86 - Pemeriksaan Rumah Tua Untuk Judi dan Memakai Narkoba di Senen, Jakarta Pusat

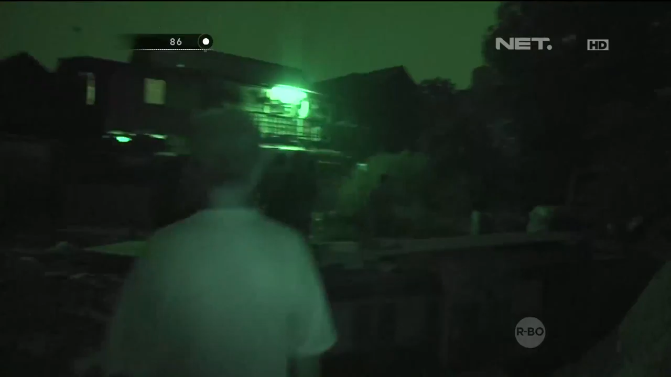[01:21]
Di situ masih ada rumah yang rumah tua. Tanah kosong ini belum ada rumah kosong.